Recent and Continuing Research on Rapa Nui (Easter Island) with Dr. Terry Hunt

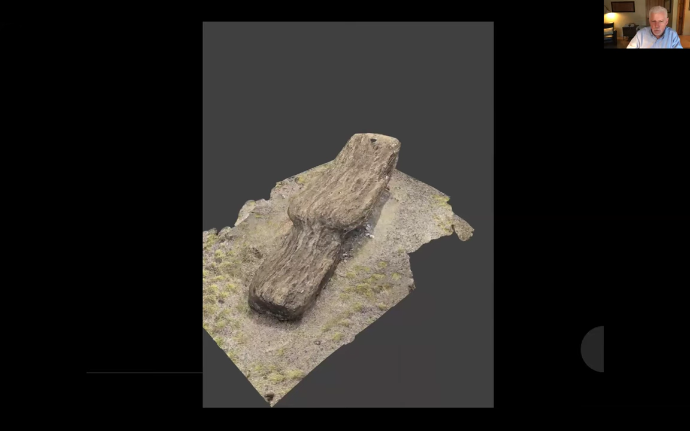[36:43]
And I'll show you that fractured base in the next slide. But the base here as has broken off here, right here.
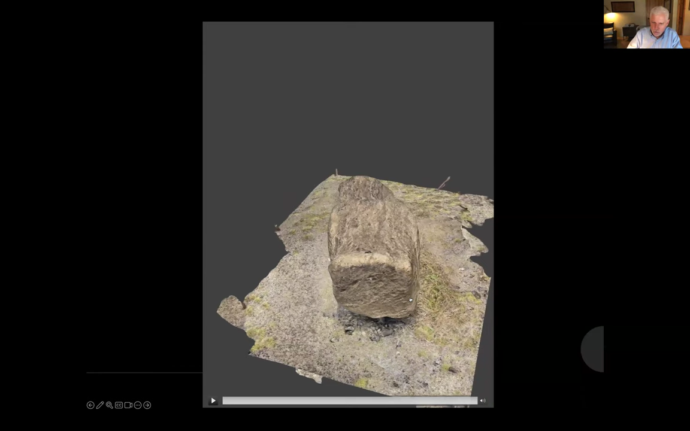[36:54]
And then in the next slide, this area broke. Why and how does that breakage occur if the statue is moving on logs?
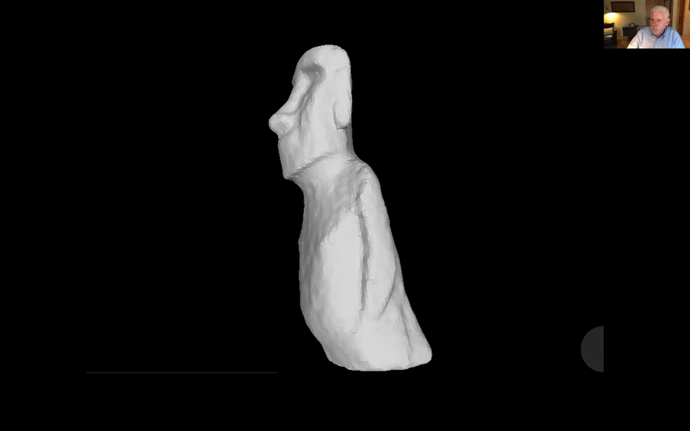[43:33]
Well, the same technology can be used to make a mold and to make a 3D model, and this is what began to happen.